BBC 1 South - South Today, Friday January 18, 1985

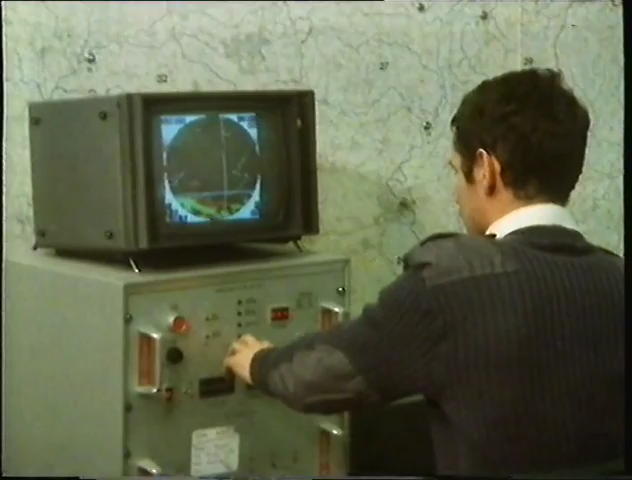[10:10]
Spotting trouble before it happens should be easier now with a new weather radar, which can pinpoint approaching winter weather before it happens. It should also help in milder weather, when it's warm enough to rain.
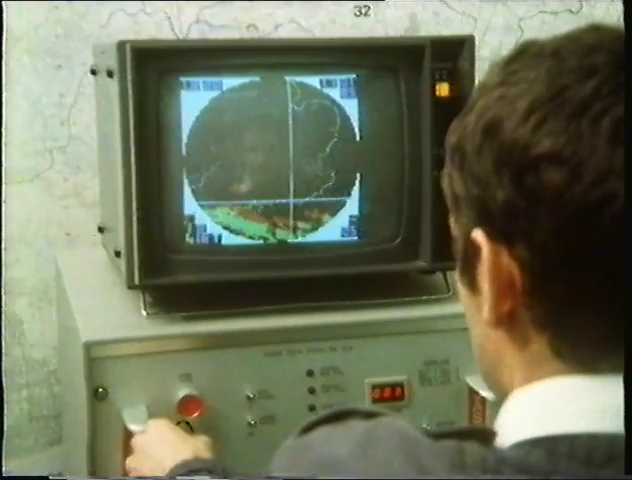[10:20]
Then the water engineers can use it to predict floods.